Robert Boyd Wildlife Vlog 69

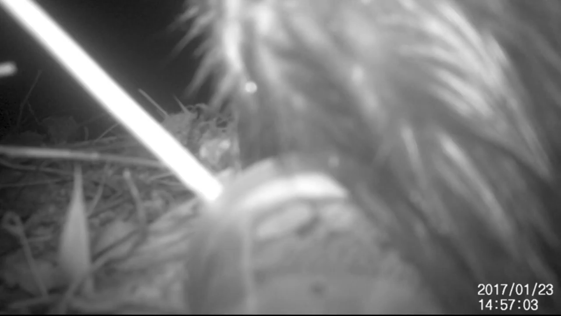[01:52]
This is, of course, a beaver. They're pretty cool and it looks like this one is getting ready to build a new den. I'll be sure to keep tabs on it in the future.
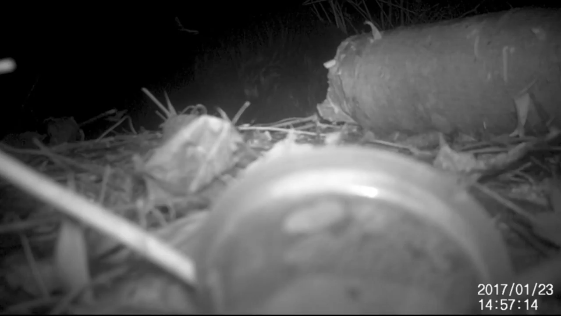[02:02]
For now, it slinks back into the water. So I decide to take a dip as well into this microscopic world.